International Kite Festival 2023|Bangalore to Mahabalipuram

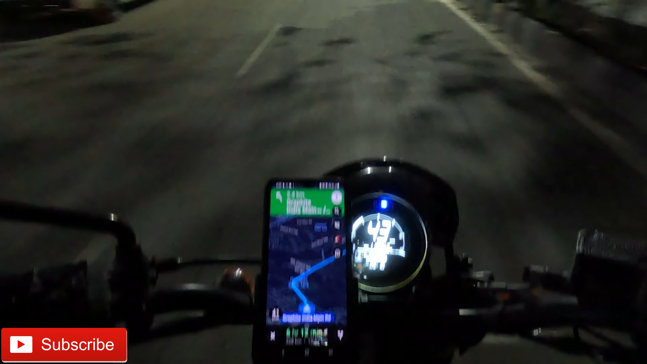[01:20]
और यहीं से अपनी जर्नी स्टार्ट होती है। सो यहाँ से ऑलमोस्ट 328 किलोमीटर दिखा रहा है। सो महावलीपुरम यहाँ से बेंगलोर से दो रूट है, एक है वेल्लोर से और एक है थिरुवनामल्लाई।